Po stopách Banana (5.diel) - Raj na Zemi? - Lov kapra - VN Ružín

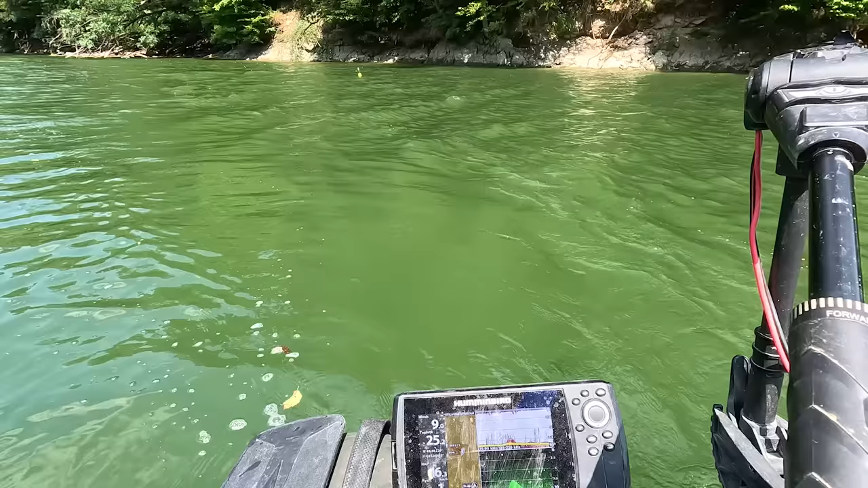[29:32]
Tu je 8,9 metra, 9 a tu už to začne padať. 9,1, 9,2 a už ideme, 9,3 a zrazu bomba. 9,8, 10, 9, 11, 12, nie, zo šichta. 13, 14, 15, no a tak ďalej až do 28, či koľko.
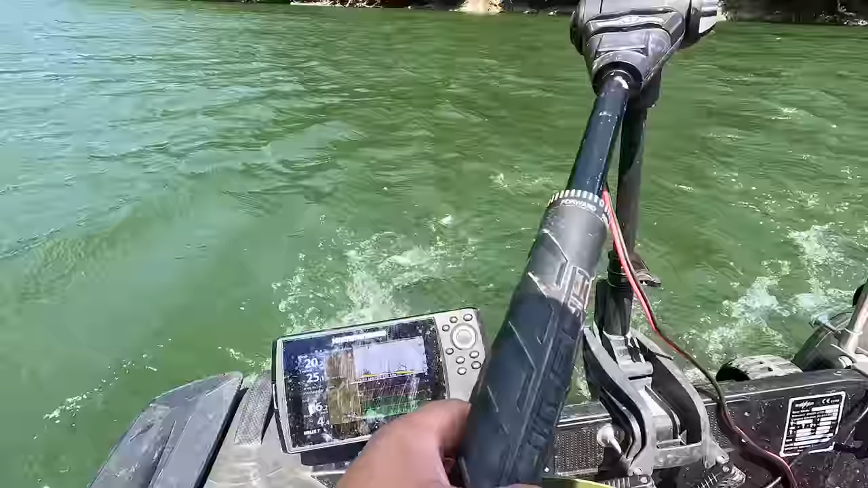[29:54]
Takže vlastne strašne fúka, začínajú byť vlny, pôjdeme nad Tyčovku a pomaličky sa necháme splavovať a budeme krmiť tak zo šikma také pasy.
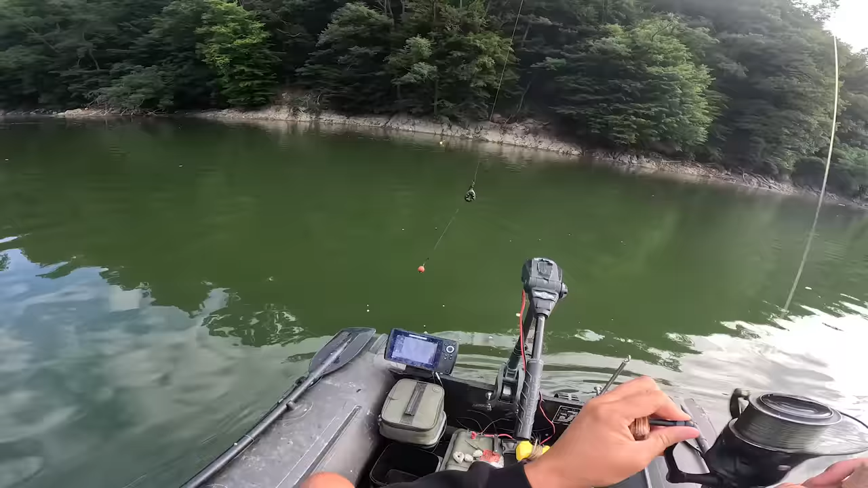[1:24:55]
9 metrová hĺbka už tu je, čo zdvihol trošku vodu.